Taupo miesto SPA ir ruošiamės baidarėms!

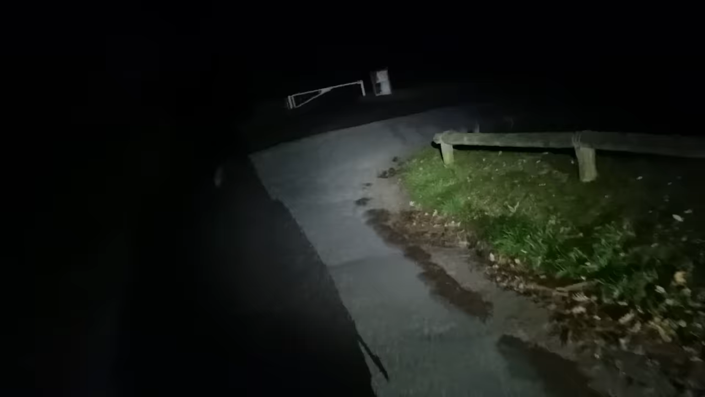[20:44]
Vieną vietą jau pravažiavom, kur galima stovyklauti, ten jau pilna kemperių.